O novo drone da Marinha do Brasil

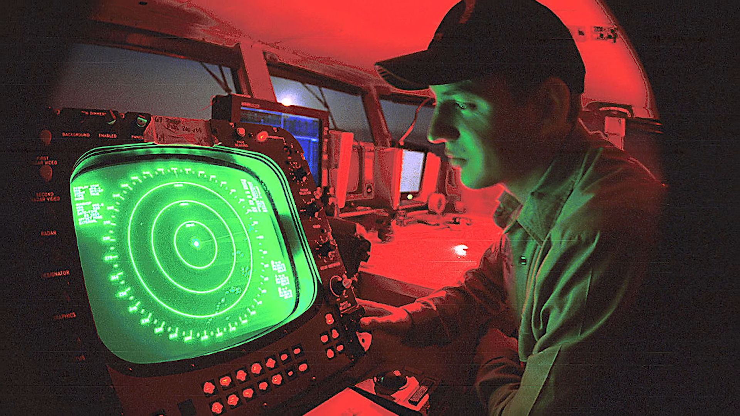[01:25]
não conseguirá observar mais do que algumas dezenas de quilômetros à sua volta,
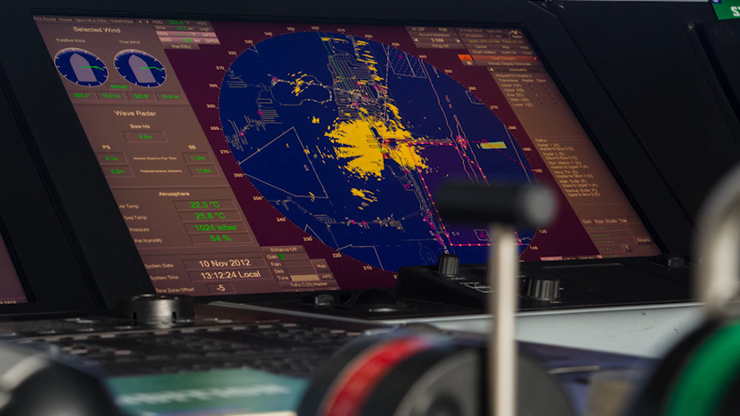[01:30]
já que a curvatura da Terra esconde as embarcações abaixo da linha do horizonte.